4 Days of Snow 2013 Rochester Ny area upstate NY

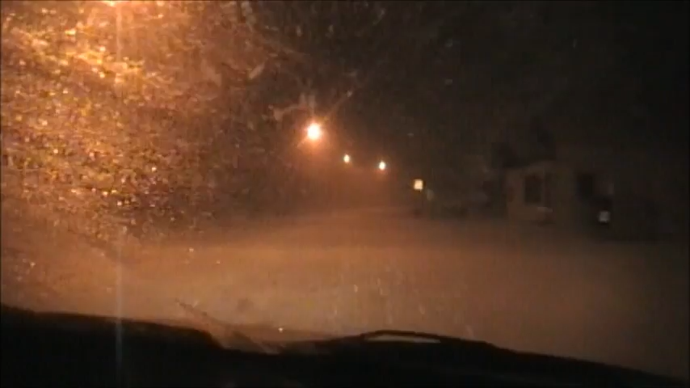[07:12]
Wow, it's snowing. Looks like the first real snow that we're really gonna get.